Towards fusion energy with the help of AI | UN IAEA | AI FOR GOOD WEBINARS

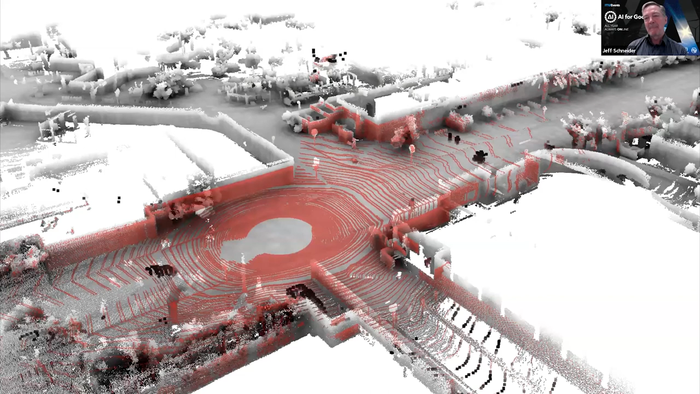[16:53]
So these cars start by localizing themselves, and they have a prior map of where they expect to drive. And they just compare their sensor data with the data in their map to see where they are. So after they've done that, they run a perception system,
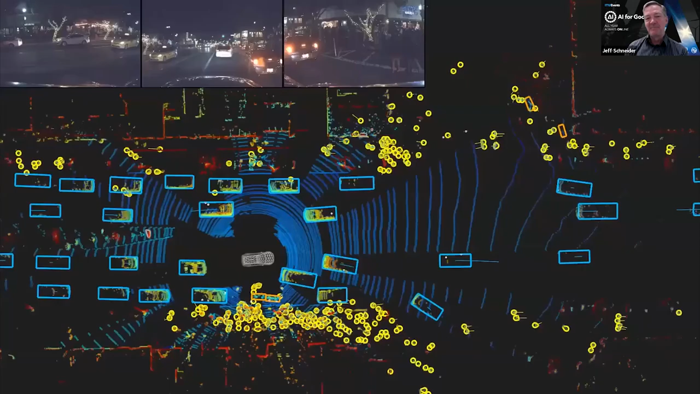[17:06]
which you can see the car, the self-driving cars, the wireframe, everything else is being tracked.
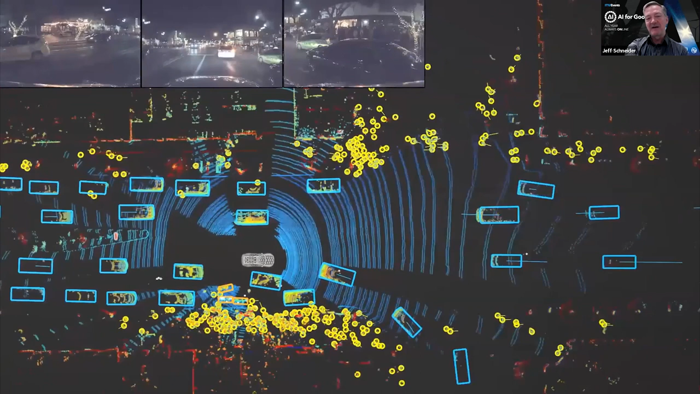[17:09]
All the other vehicles, the yellow circles are people.
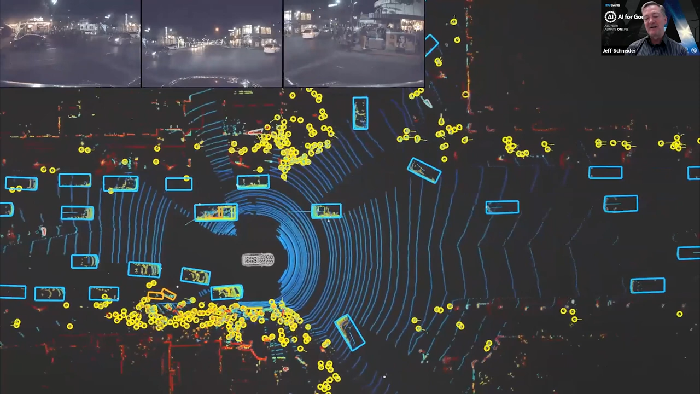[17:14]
And that corresponds to the task of sensing in real time the state of the plasma and the other things of interest going on in a Fusion device.
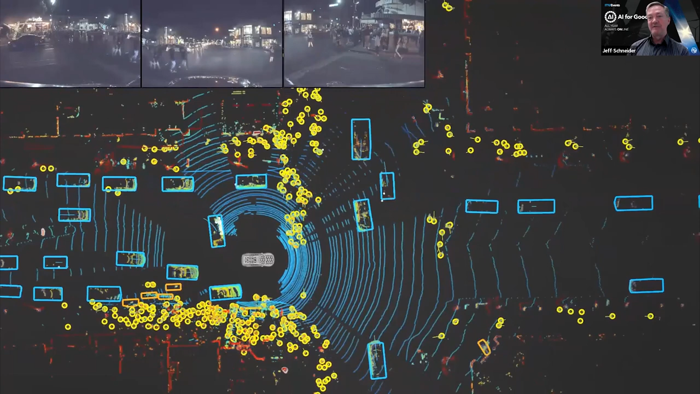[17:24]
Again, this is all machine learning based.
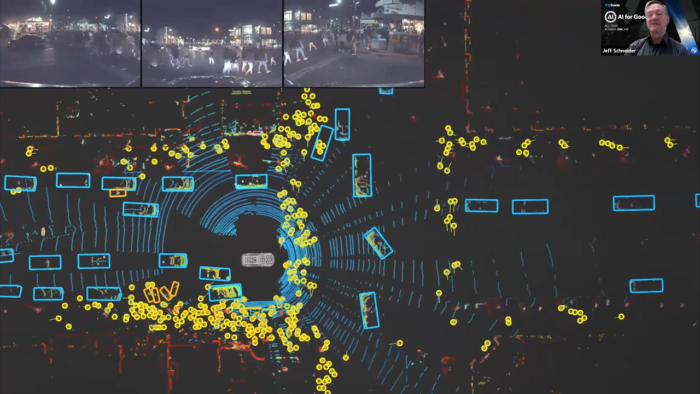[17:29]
We collect lots of data to train the models that do this kind of recognition and tracking of state. The next thing that happens in a self-driving car is,
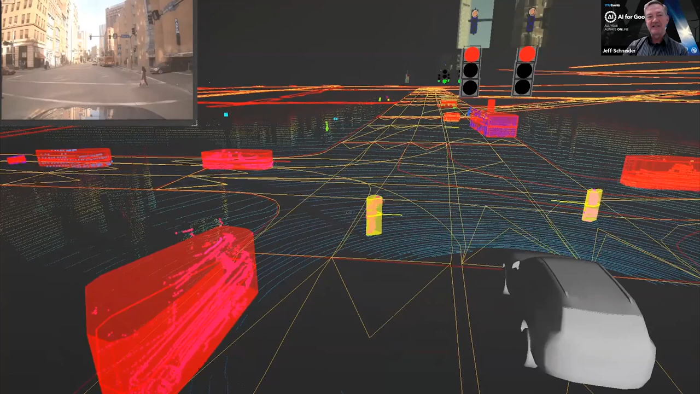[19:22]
So here's an example of one of our cars driving around in traffic. I'm going to show you a more interesting example in a second, so I'll just skip past this one. There's an interesting question, though.
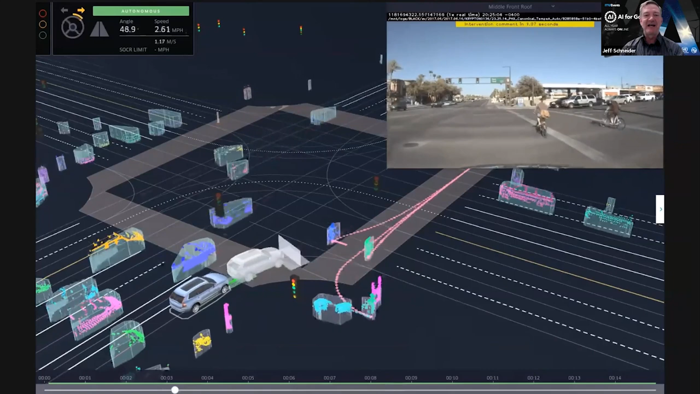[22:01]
Then they have to check against a bunch of regression tests to see if they made the improvement and broke anything.
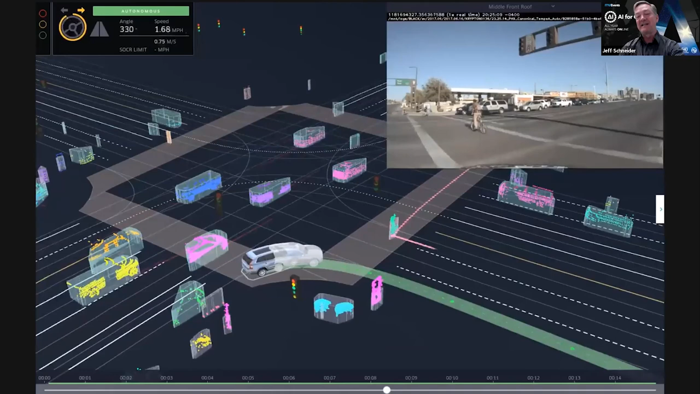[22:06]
So here's a replay where you can see there's two cars, a colored one and a network one. One is what the original car did in the log,
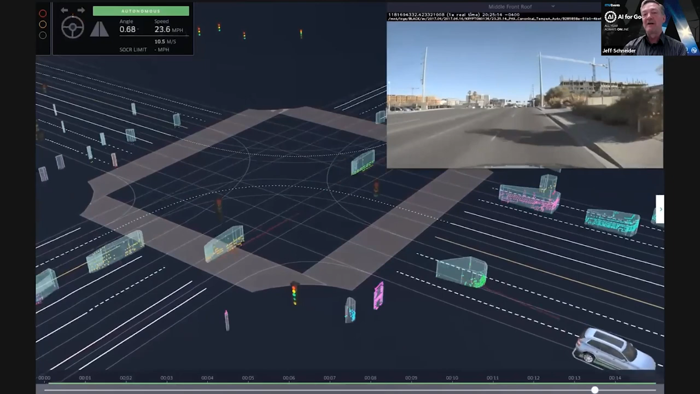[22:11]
and one is what the new one does with the software change. So that check happens.